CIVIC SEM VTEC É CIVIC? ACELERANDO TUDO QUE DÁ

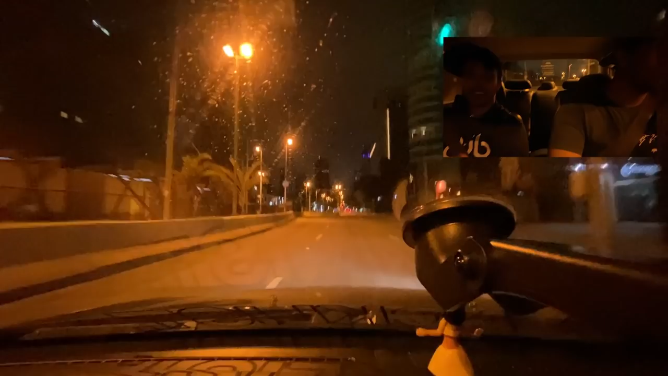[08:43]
E agora, rapaziada, chegou a parte do túnel, onde vai ver a ressonância do carro no túnel.
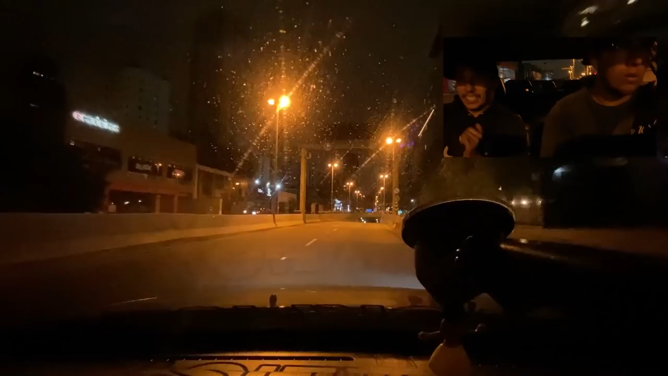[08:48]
Só aumenta o volume e curte que vale a pena, mano.
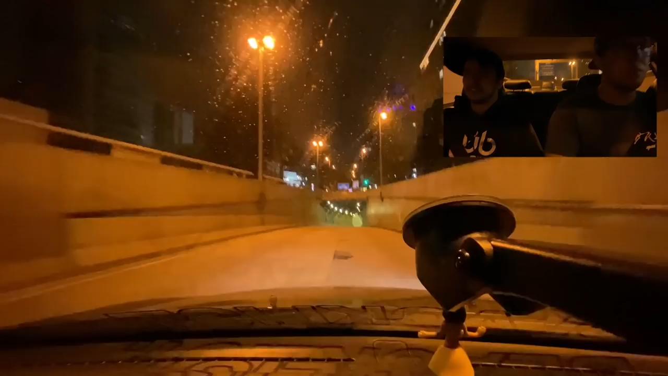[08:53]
Pode ir. Não. Tem um radar no meio.